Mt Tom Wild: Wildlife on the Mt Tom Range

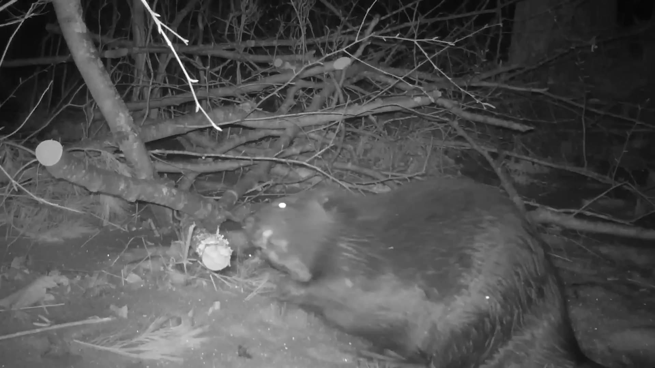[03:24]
Tonight, this one adult beaver has taken on the task of cutting up and hauling back to the lodge as much of this brush pile as it can. This is not going to be easy, and while he's on land, the beaver is exposed to the dangers of predators.
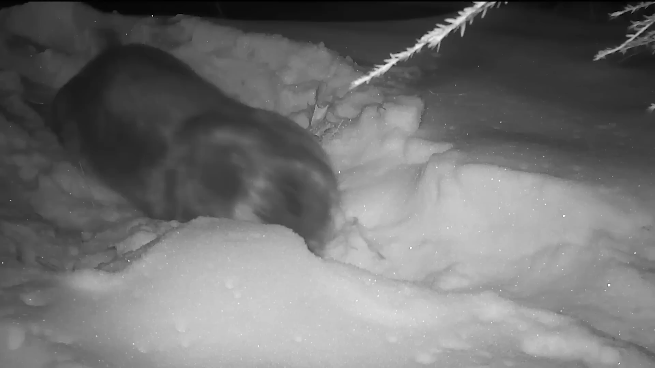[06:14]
Otters are aquatic creatures living in rivers, streams, ponds, and lakes. Their diet consists mainly of fish and crustaceans. Otters are usually wary creatures. They do cautiously come ashore at selected favorite places that they use as latrine sites. They seem to be particularly fond of rolling around in the snow or on the ground.
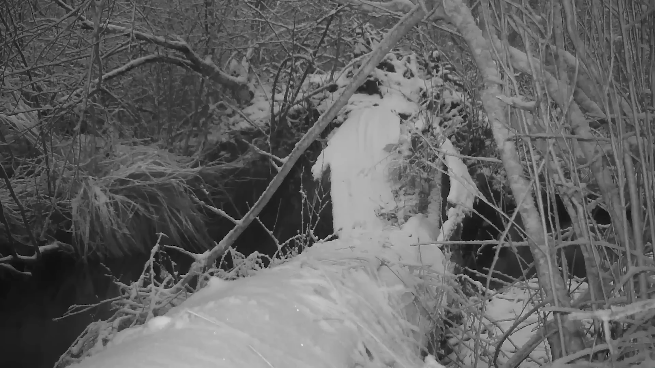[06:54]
A fallen log across a stream can be a frequently used bridge.
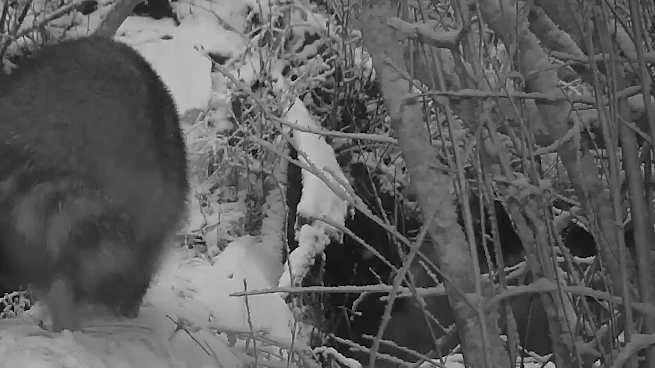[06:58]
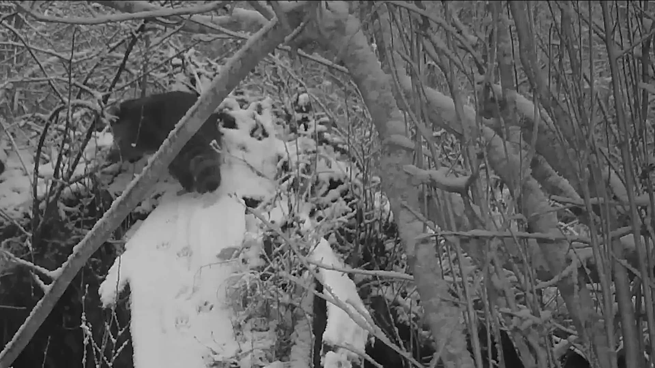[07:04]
Raccoons routinely use these crossing sites.
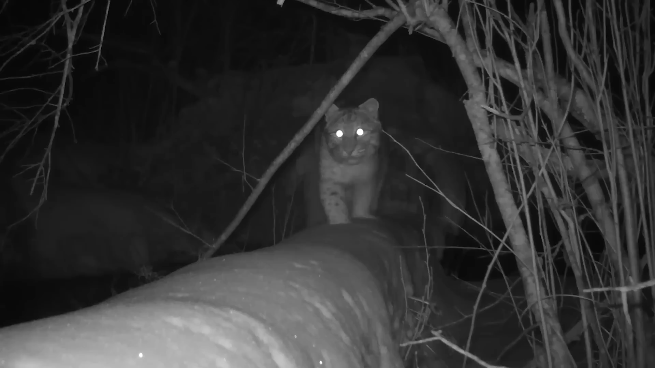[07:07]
And so do bobcats. And so do bobcats.
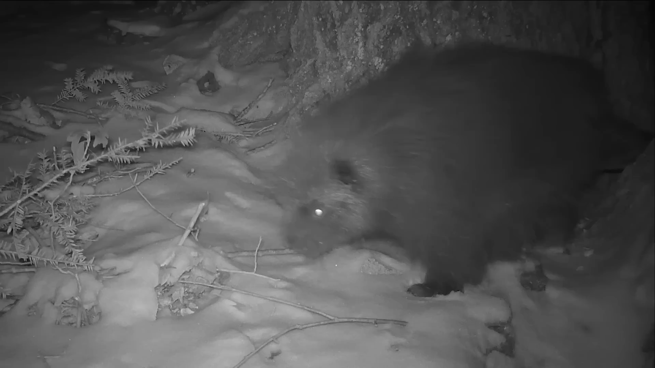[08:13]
In winter, they don't venture far from their den site. It's dining on this little hemlock twig that it probably snipped out of a tree previously. Ah, and a tasty frozen acorn.
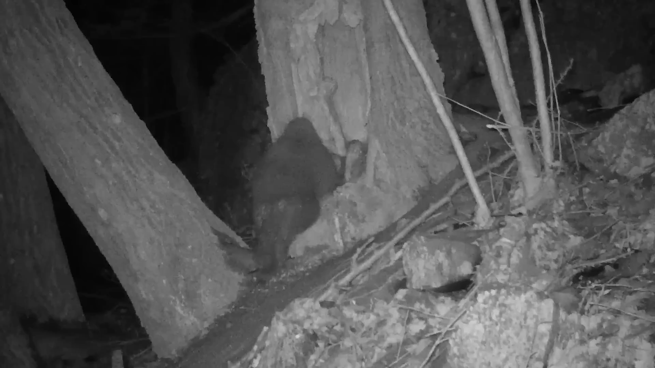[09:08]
In this case, a hollow oak tree. It pauses to urinate before climbing up into the den.
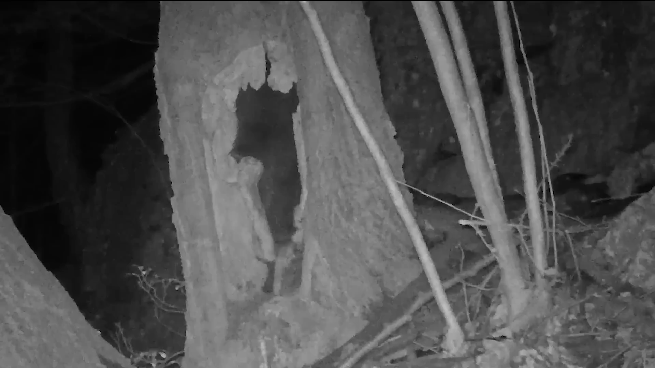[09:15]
Porcupines are not tidy den keepers, whether in a hollow tree or a hollow in the rocks.
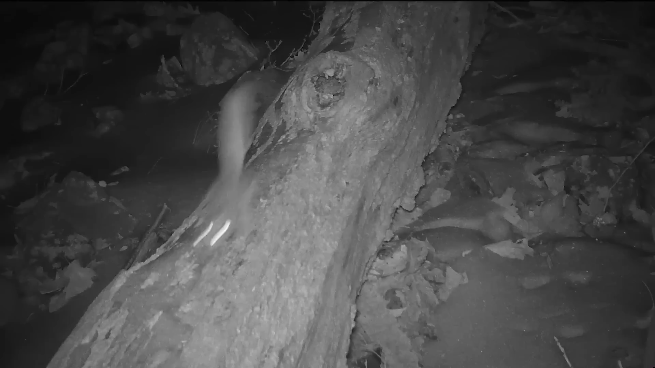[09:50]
These attractive little animals are quite common, but they're seldom seen because they're almost exclusively nocturnal.
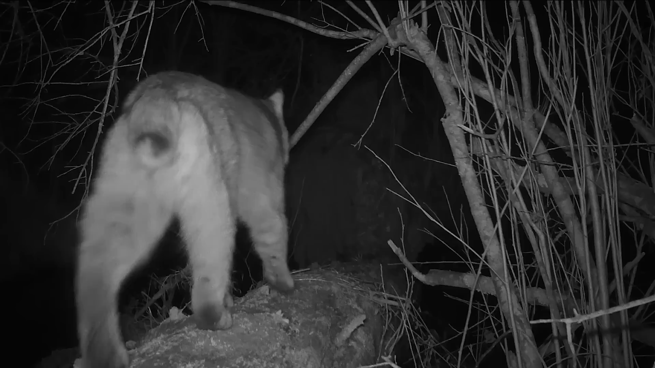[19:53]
No, the following night it reappears.
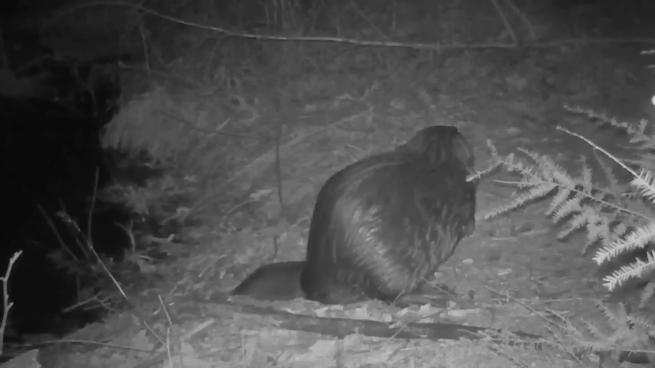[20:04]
But it's so much more cautious now.
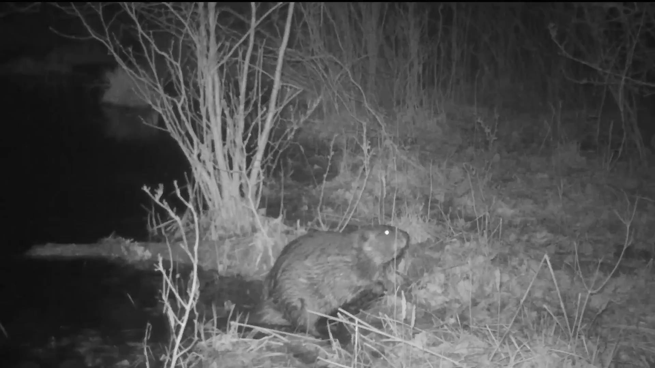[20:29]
It's not willing to venture very far from water's edge. It yanks out a clump of grass and gets back into the water.
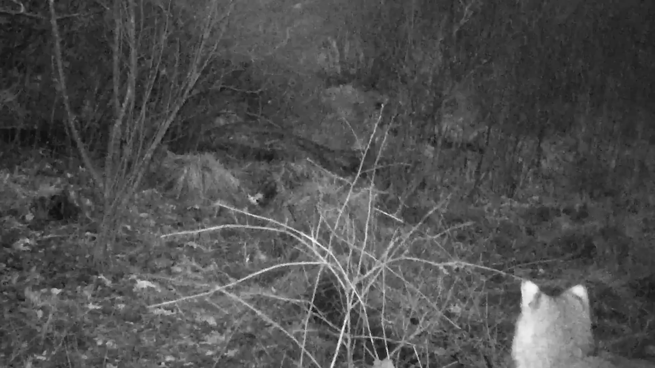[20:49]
And a hungry bobcat sits in the rain waiting for another opportunity. Another of New England's top cats predators. The eastern coyote.
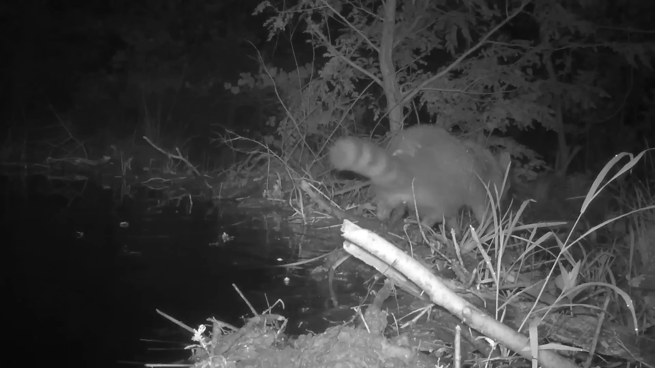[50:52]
There's someone else on the prowl tonight who just found my camera.
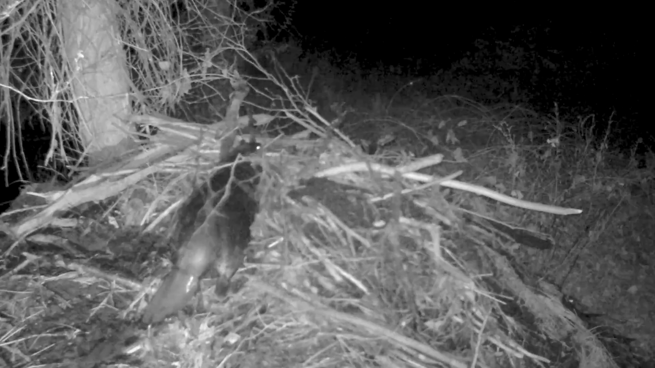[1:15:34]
This means cutting and hauling more sticks, dragging them up on top of the lodge, and then hauling more mud and packing it in. This will go on all night long into the early morning.